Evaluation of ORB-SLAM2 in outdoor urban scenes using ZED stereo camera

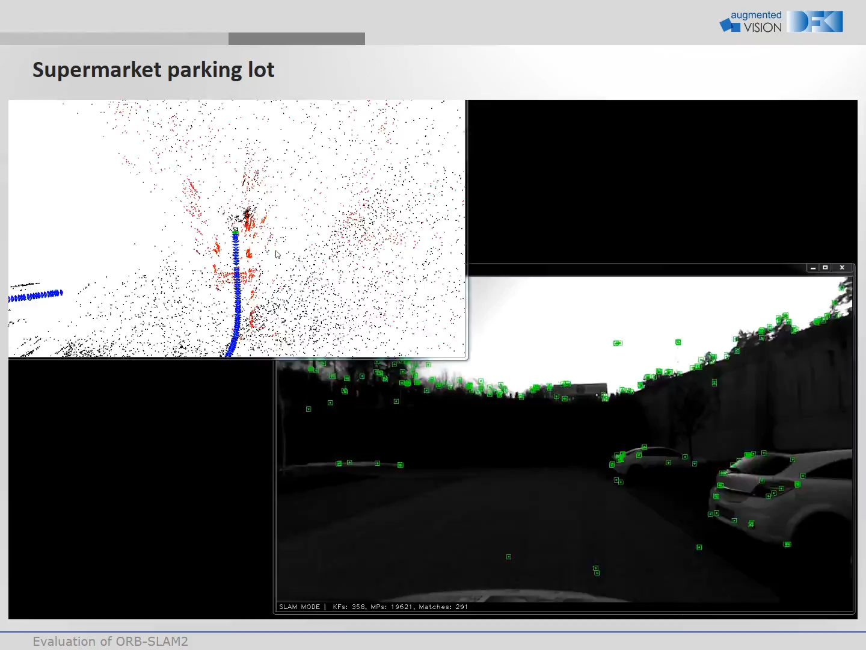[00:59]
They are triangulated to map points as shown in the top left. The determined camera positions are depicted in blue.